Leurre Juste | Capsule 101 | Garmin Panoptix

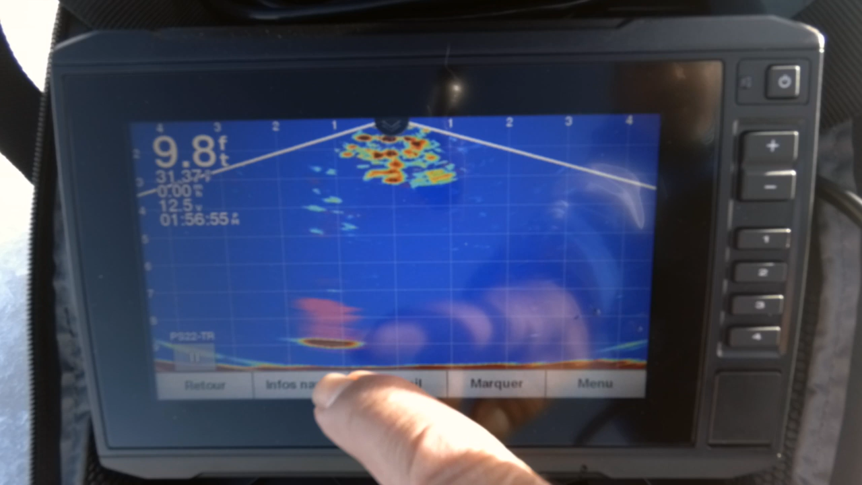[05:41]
On screen: depth 9.8 ft
Ça, on parle d'un petit leurre de 2 pouces et demi, 3 pouces que j'ai au bout de ma ligne en ce moment.
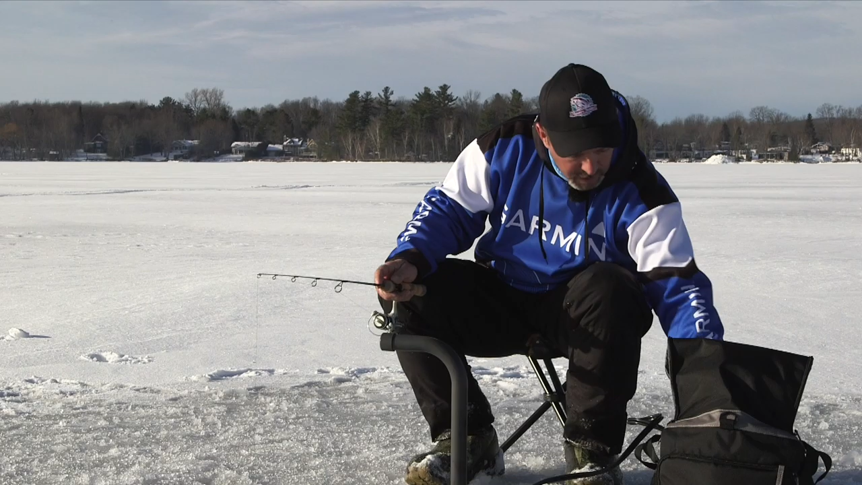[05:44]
Je peux même vous le montrer. Imaginez, quand les poissons vont arriver, on va les voir. On va les voir très bien. On arrive à distinguer ça très, très facilement.
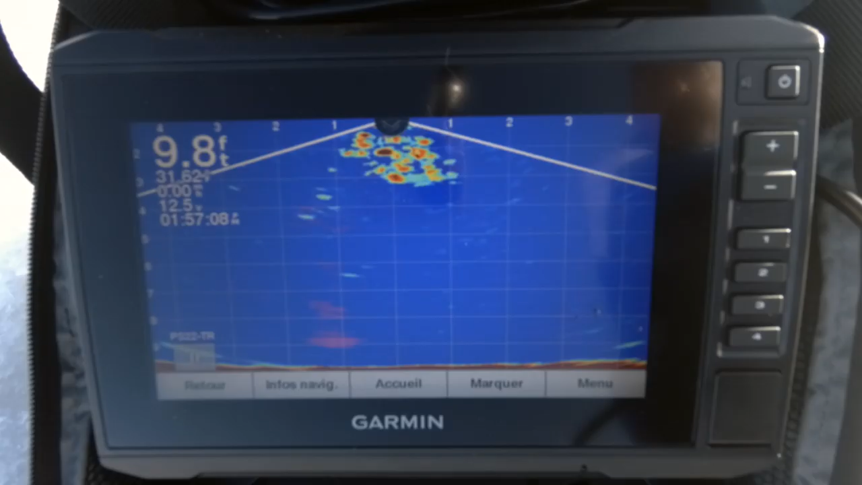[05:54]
On screen: depth 9.8 ft
Donc ça, ce que ça nous permet de faire, évidemment, c'est de travailler nos leurres en fonction du niveau d'activité du poisson. Hein? Si on s'aperçoit qu'en le travaillant trop agressif, les poissons viennent voir et s'en vont, on va travailler nos choses différemment.
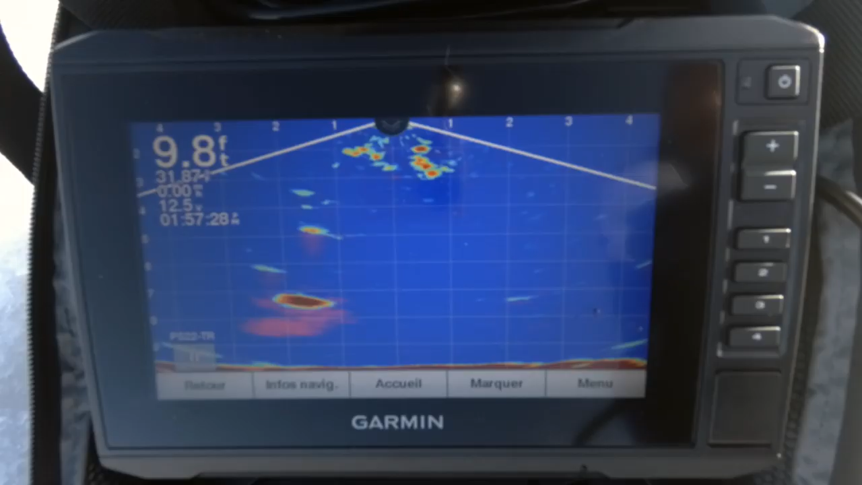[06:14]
On screen: depth 9.8 ft
Là, le poisson vient pour le prendre, je remonte un petit peu, whoop, là, il se décide, puis il attaque. Fait qu'on peut vraiment jouer avec notre poisson.
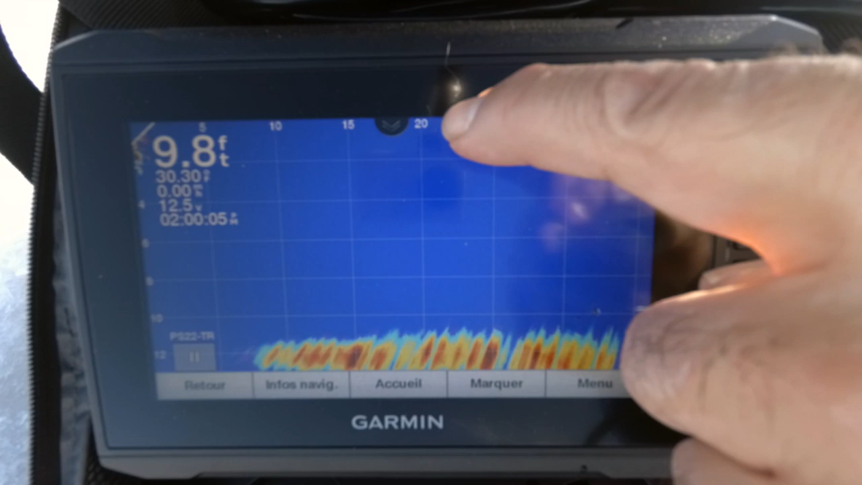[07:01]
On screen: depth 9.8 ft
J'appuie là. Puis là, je vais augmenter la sensibilité.